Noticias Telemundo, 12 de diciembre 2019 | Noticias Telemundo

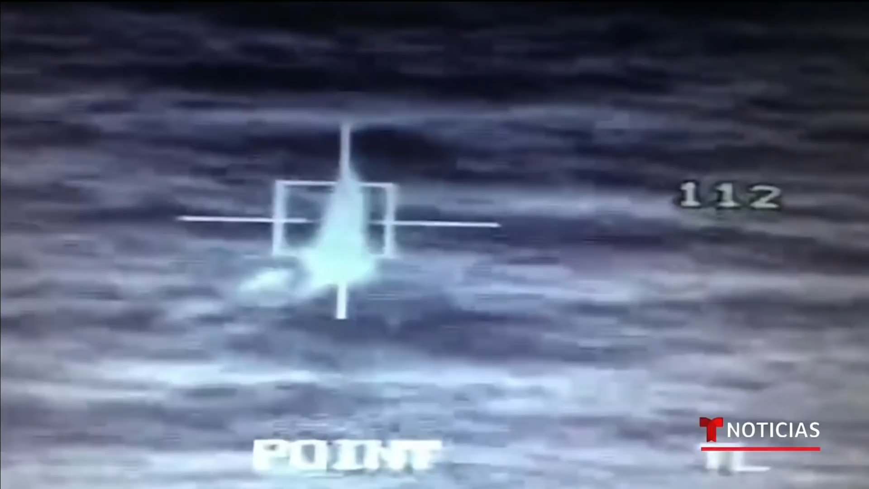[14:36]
Lo confirmaron las autoridades militares de ese país después de hallar los primeros fragmentos de la aeronave y restos humanos.